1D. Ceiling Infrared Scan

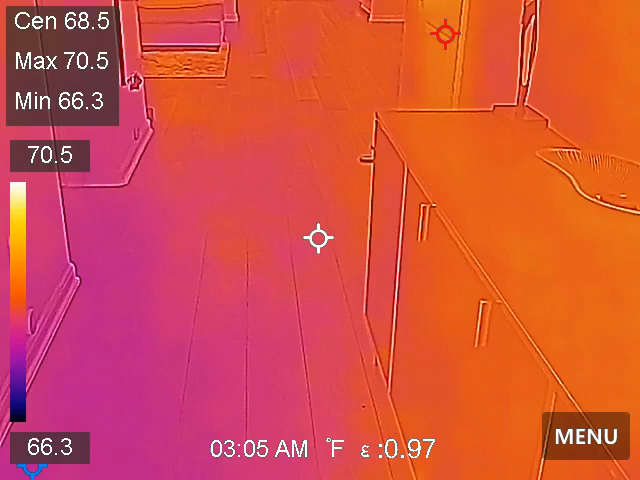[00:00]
On screen: max 70.5°F, min 66.3°F, scale top 70.5°F, scale bottom 66.3°F
okay we come in in the front door this is the office study and we don't expect to see much and a lot of the downstairs
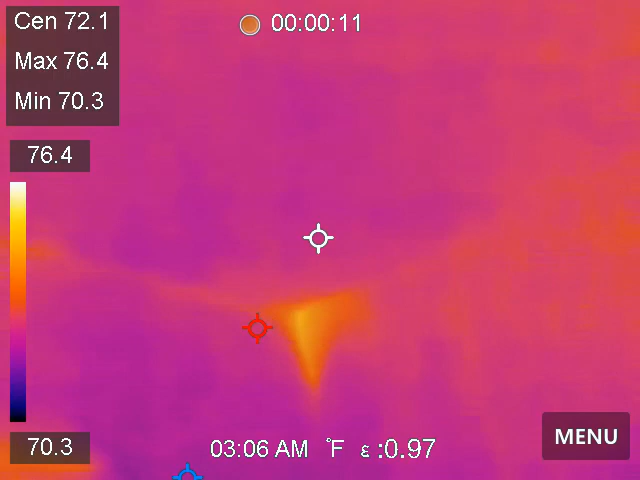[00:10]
On screen: max 76.4°F, min 70.3°F, scale top 76.4°F, scale bottom 70.3°F
ceilings simply because we have upstairs above us just covering all of our bases here they're coming through the registers and check out our smoke alarms which by the way there is not a smoke alarm in the office study and the local code is probably okay with that but I think there should be a smoke alarm and
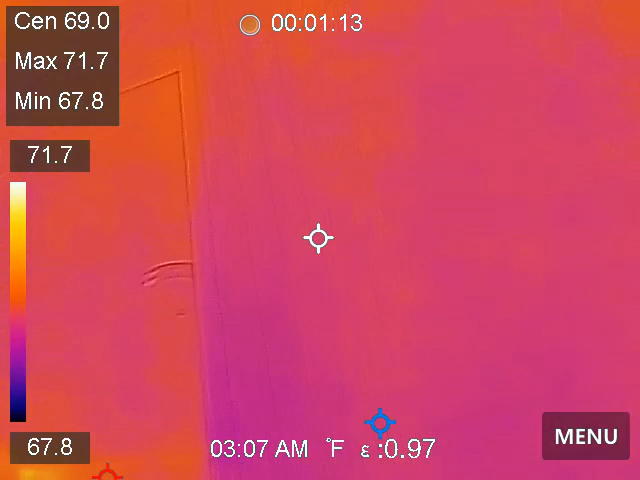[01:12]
On screen: spot 69.0°F, max 71.7°F, min 67.8°F
or could it be used as a bedroom because closets are not required in bedrooms so there's lots of different reasons that I know the way I interpret the instructions is that room should have a smoke alarm we're in the laundry now
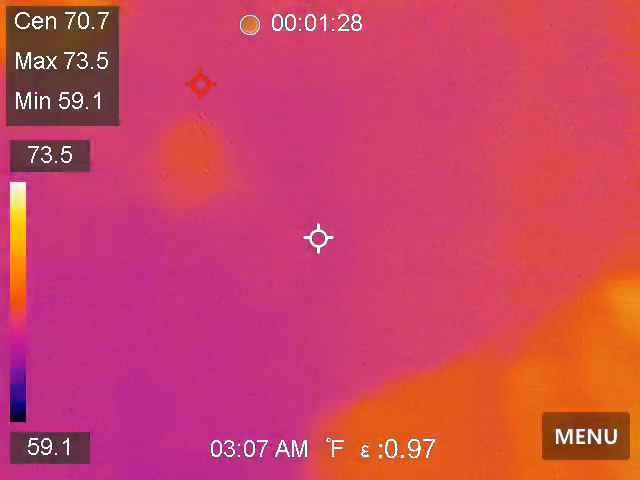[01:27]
On screen: spot 70.7°F, max 73.5°F, min 59.1°F, scale top 73.5°F, scale bottom 59.1°F
okay kind of moving through here now we're in the great family room
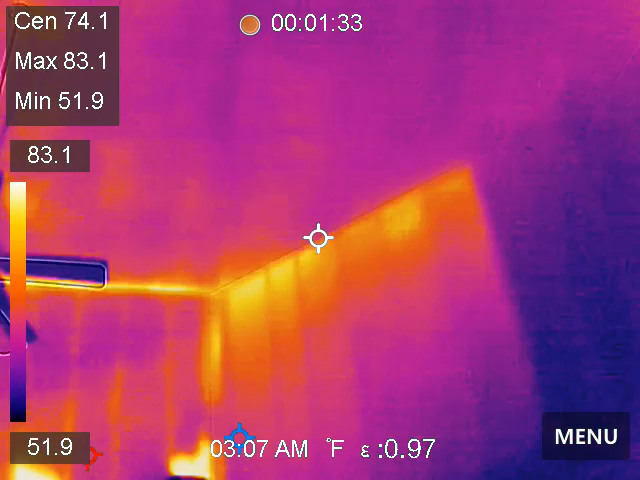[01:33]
On screen: max 83.1°F, min 51.9°F, scale top 83.1°F, scale bottom 51.9°F
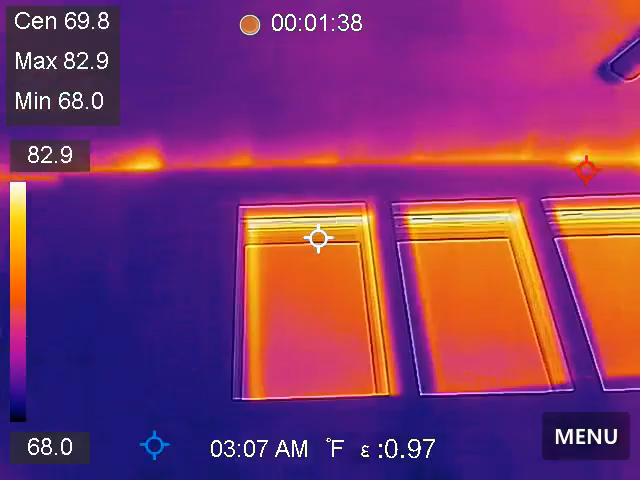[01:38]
On screen: max 82.9°F, min 68.0°F, scale top 82.9°F, scale bottom 68.0°F
and we're gonna start seeing some different things because we we've run out of upstairs so this is our ceiling what it really looks like down here and then if you'll look these are air supply registers the nice blue jobs over the kitchen bar over
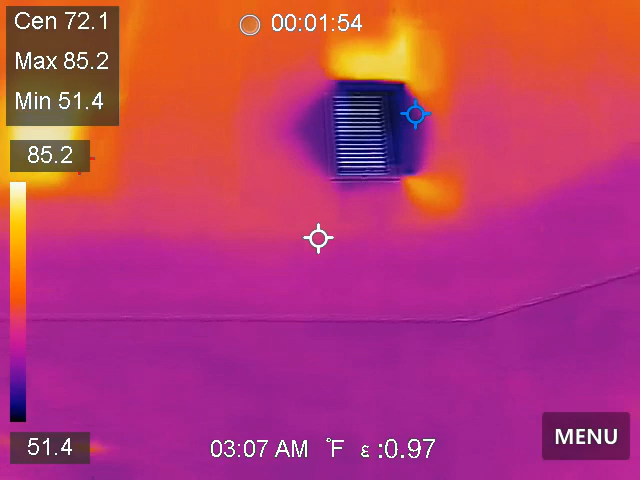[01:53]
On screen: max 85.2°F, min 51.4°F, scale top 85.2°F, scale bottom 51.4°F
the kitchen Peninsula and all the heat registers that we're reading
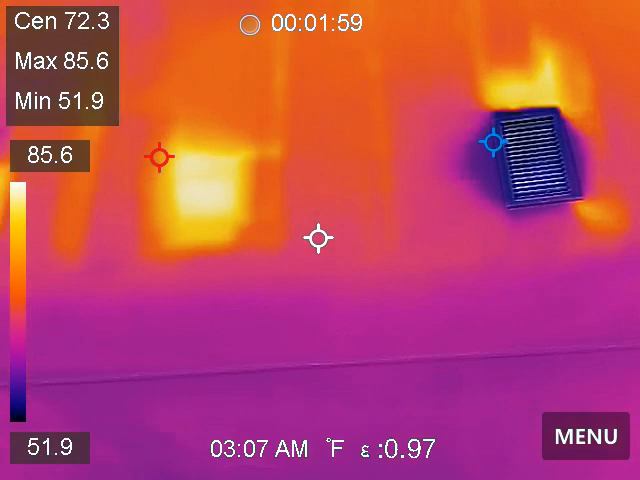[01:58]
On screen: max 85.6°F, min 51.9°F, scale top 85.6°F, scale bottom 51.9°F
okay it means those registers were not in the transition points when they move through the walls they were not insulated properly then we got a big spot right there with installations just lacking and I'm just not
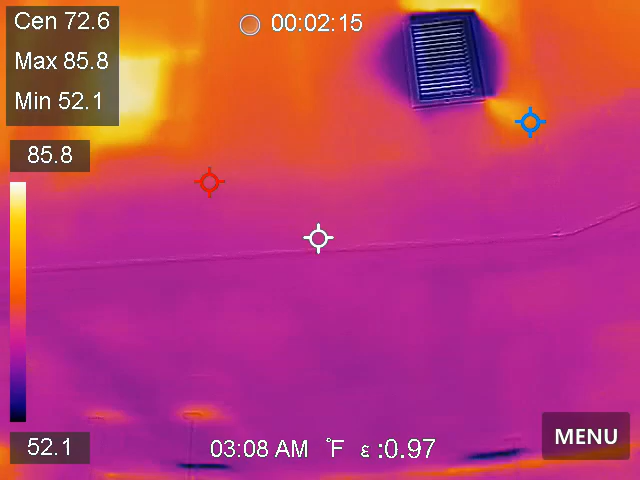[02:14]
On screen: spot 72.6°F, max 85.8°F, min 52.1°F
sure what that's about but on
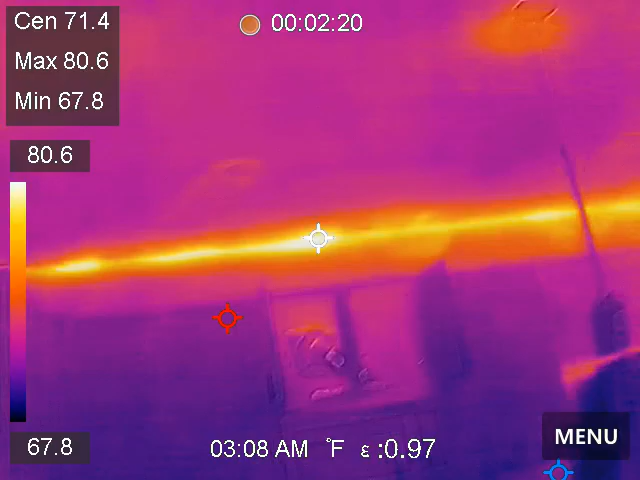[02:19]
On screen: max 80.6°F, min 67.8°F, scale top 80.6°F, scale bottom 67.8°F
into the kitchen this is thermal okay the thermal bridging and
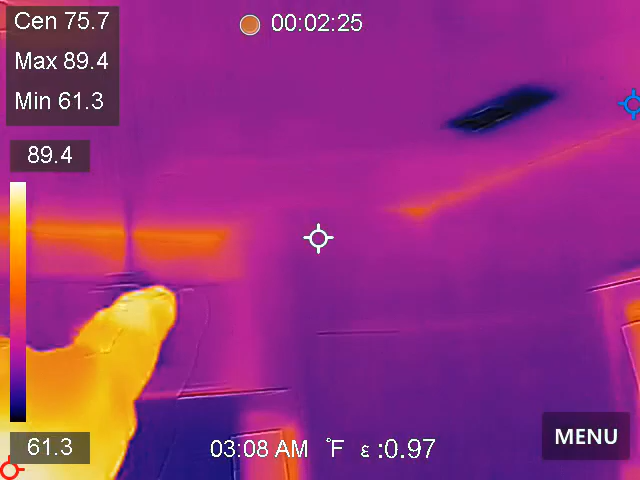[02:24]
On screen: spot 75.7°F, max 89.4°F, min 61.3°F, scale top 89.4°F, scale bottom 61.3°F
you probably got a little more thermal bridging than you normally would have in this house because this house does not have soffit baffles so
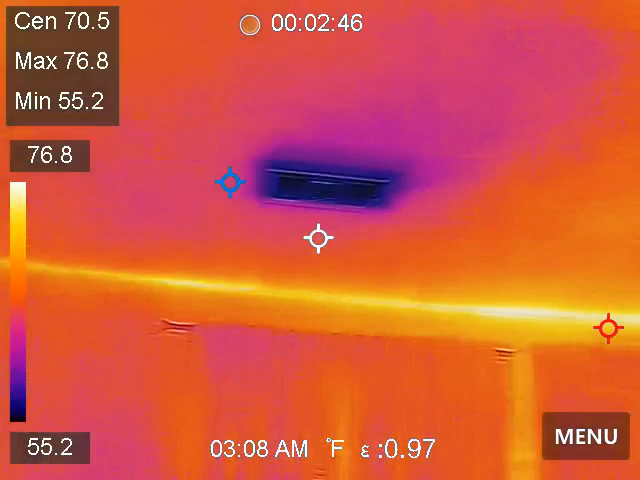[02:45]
On screen: max 76.8°F, min 55.2°F, scale top 76.8°F, scale bottom 55.2°F
and we're in the primary bedroom now and we're going to go into the primary bathroom
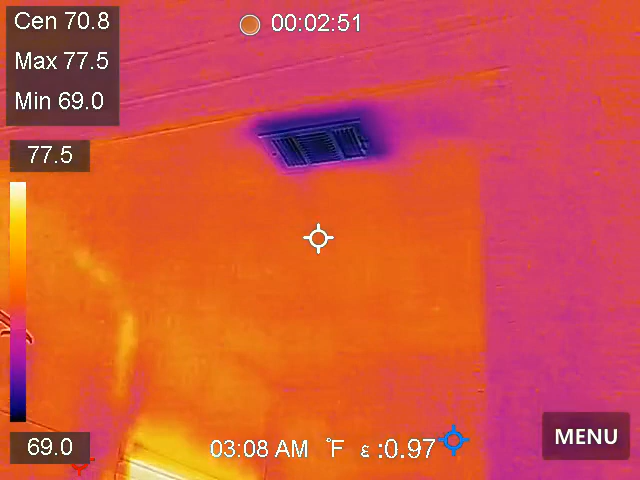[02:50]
On screen: max 77.5°F, min 69.0°F, scale top 77.5°F, scale bottom 69.0°F
now by the way this camera does not let me take long videos for some reason so you're probably going to see two videos of our interior tour okay let's get on upstairs and see if we can see some action
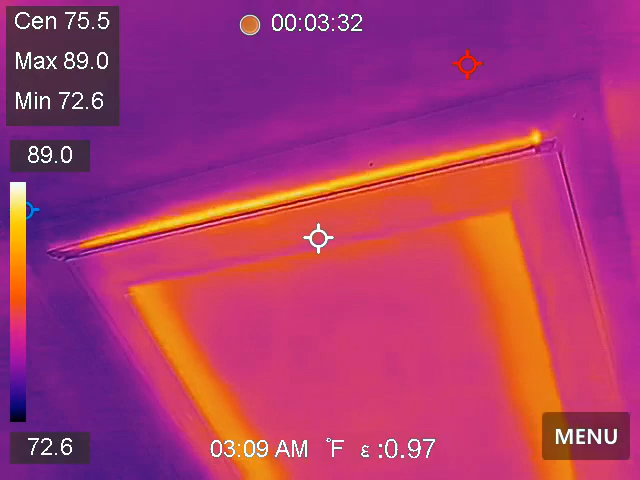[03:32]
On screen: max 89.0°F, min 72.6°F, scale top 89.0°F, scale bottom 72.6°F
there's our attic ladder and it's glowing pretty hot and it is sealed a tent would work better but better than that would be a ventilated attic which you do not have
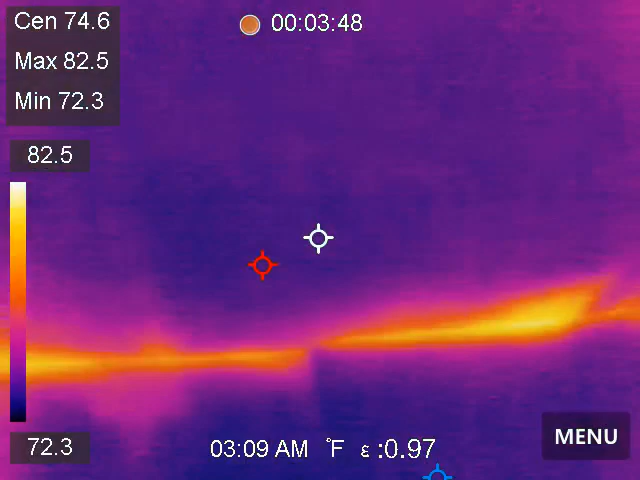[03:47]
On screen: max 82.5°F, min 72.3°F, scale top 82.5°F, scale bottom 72.3°F
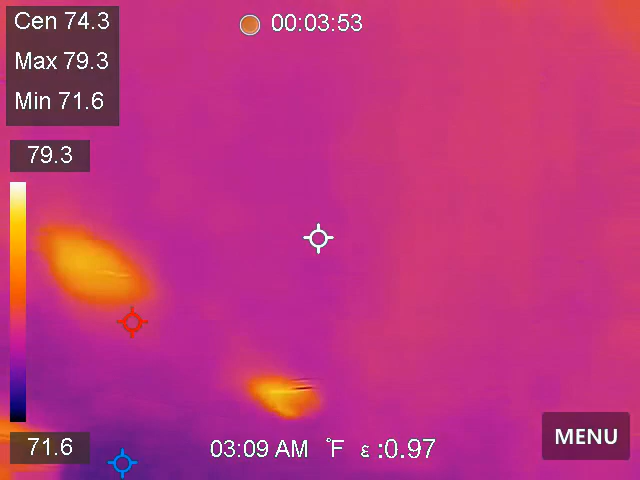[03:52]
On screen: max 79.3°F, min 71.6°F, scale top 79.3°F, scale bottom 71.6°F
there's three veterans upstairs so this would be the northeast veteran right here
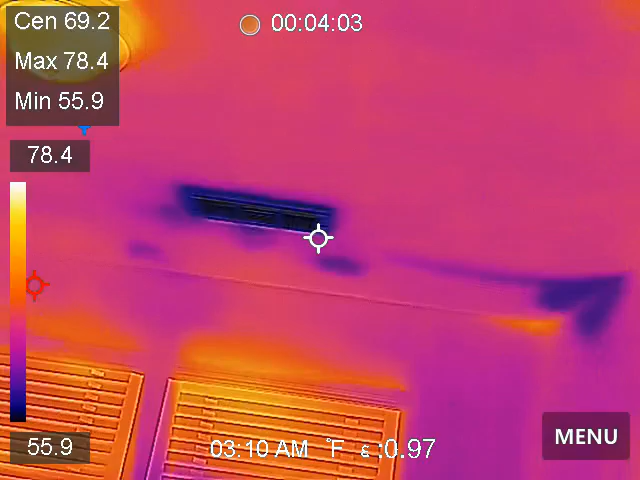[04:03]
On screen: spot 69.2°F, max 78.4°F, min 55.9°F, scale top 78.4°F, scale bottom 55.9°F
and i get it the air is coming out of the register and that's kind of cool is it blowing against the wall kind of yes and kind of no that's wet
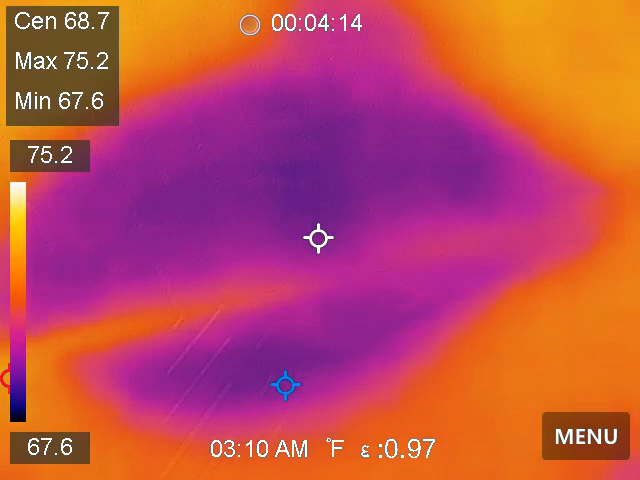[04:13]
On screen: spot 68.7°F, max 75.2°F, min 67.6°F, scale top 75.2°F, scale bottom 67.6°F
that's been measured to have moisture in it so
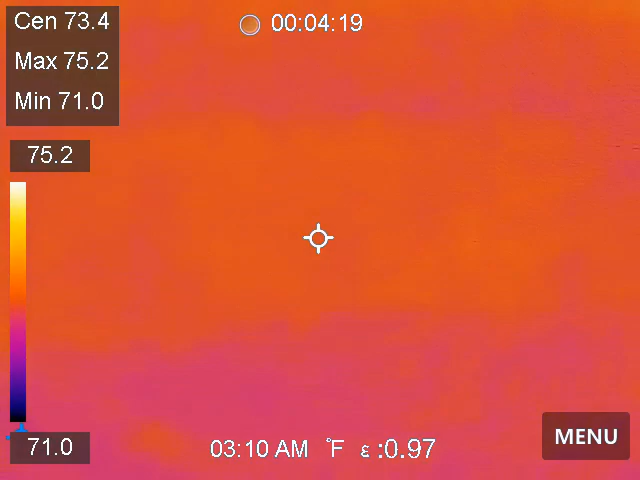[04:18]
On screen: spot 73.4°F, max 75.2°F, min 71.0°F, scale top 75.2°F, scale bottom 71.0°F
there's that may come across
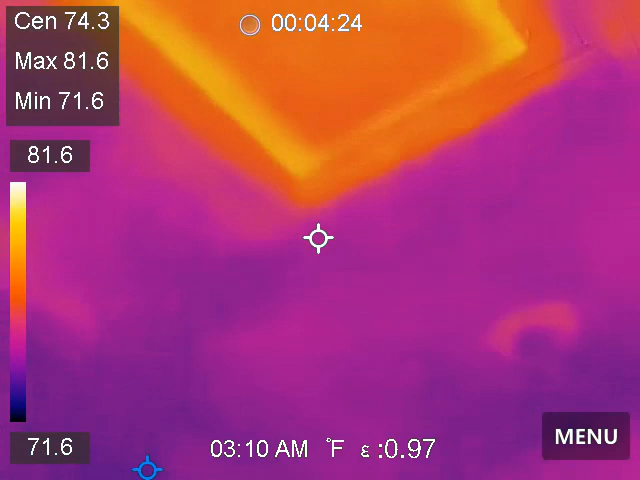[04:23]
On screen: spot 74.3°F, max 81.6°F, min 71.6°F, scale top 81.6°F, scale bottom 71.6°F
over here in the other bedroom i see a similar area
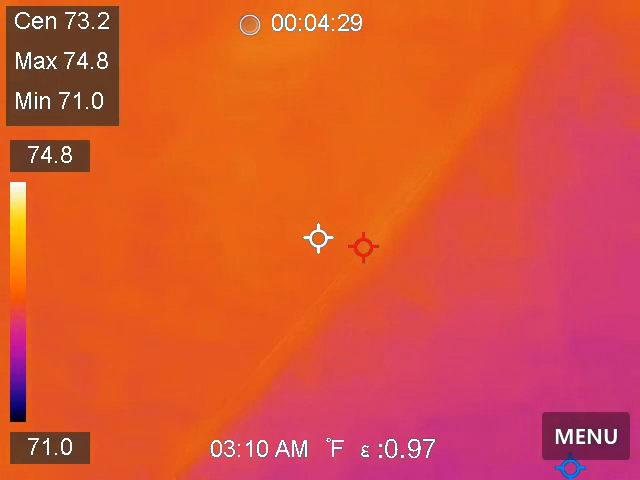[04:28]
On screen: spot 73.2°F, max 74.8°F, min 71.0°F, scale top 74.8°F, scale bottom 71.0°F
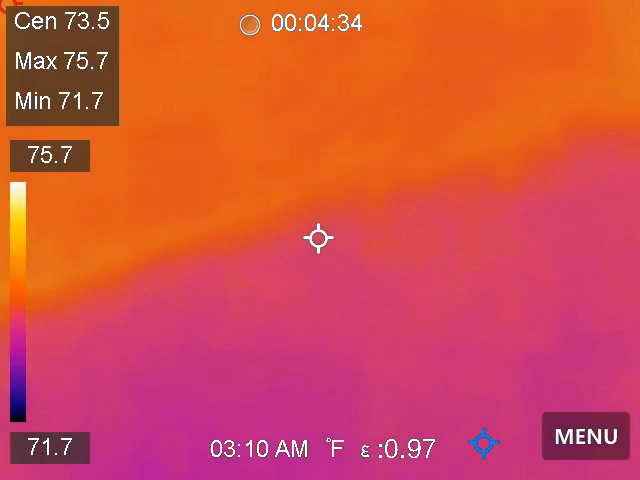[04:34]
On screen: spot 73.5°F, max 75.7°F, min 71.7°F, scale top 75.7°F, scale bottom 71.7°F
i just can't see anything
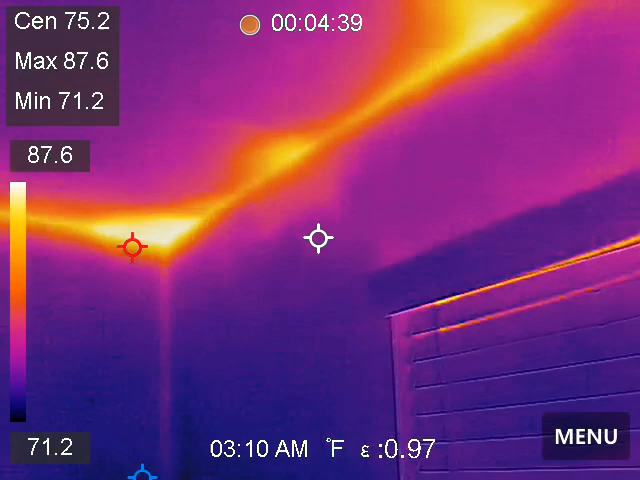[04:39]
On screen: max 87.6°F, min 71.2°F, scale top 87.6°F, scale bottom 71.2°F
again massive amounts of thermal imaging